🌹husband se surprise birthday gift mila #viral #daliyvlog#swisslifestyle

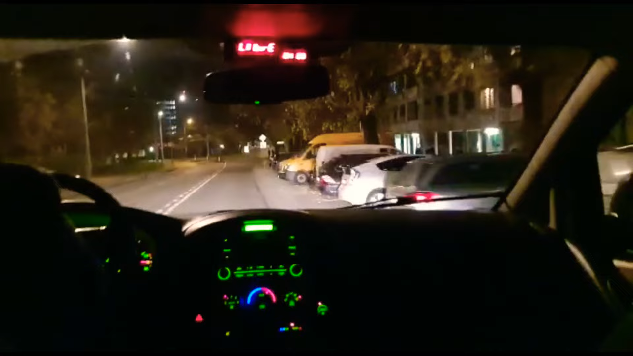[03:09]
اور ہم لوگ نکلے ہیں جی اور دیکھیں نو بج رہے ہیں اور سڑکیں کیسے سنسان ہو رہی ہیں
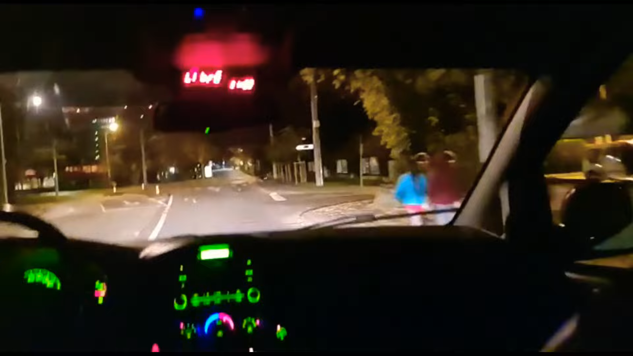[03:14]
جہاں ہم جا رہے ہیں وہاں تھوڑی بہت رونک ہوگی کیونکہ وہ سینٹر ایریا ہے لیک کا ایریا ہے اردگر سارے ٹوریسٹ اور جو ہوتلز وغیرہ ہوتے ہیں وہ جاگ رہے ہوتے